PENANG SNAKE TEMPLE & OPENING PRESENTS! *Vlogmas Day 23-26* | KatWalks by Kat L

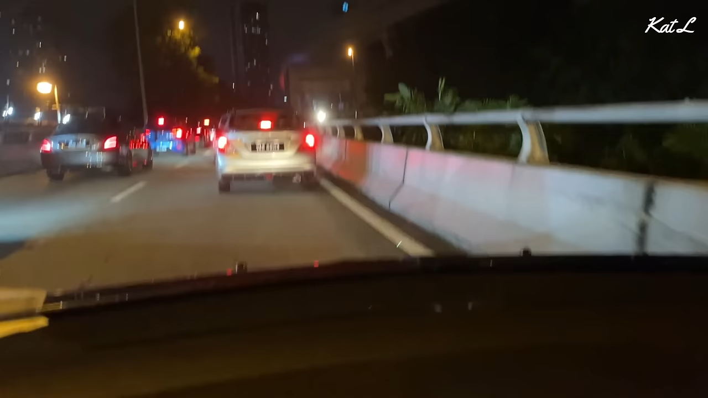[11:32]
and this road is jammed. What is going on?
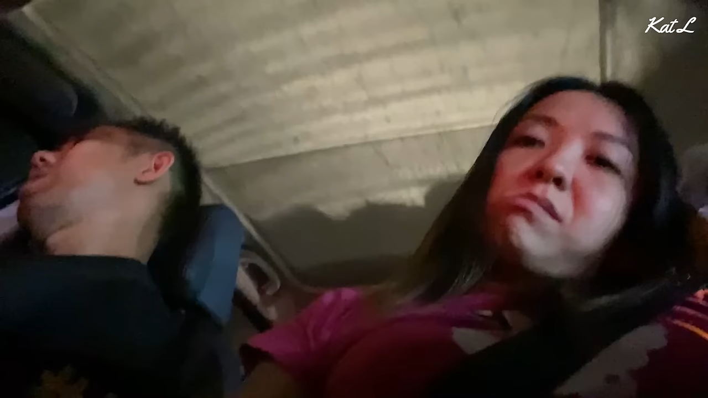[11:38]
I see it's a car broken down.
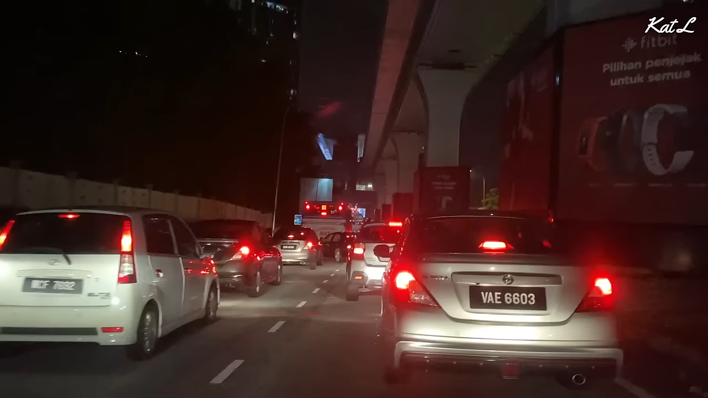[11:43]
So it is not an accident or a car broke down. Nope, it is a roadblock for something. We will find out. Let's see.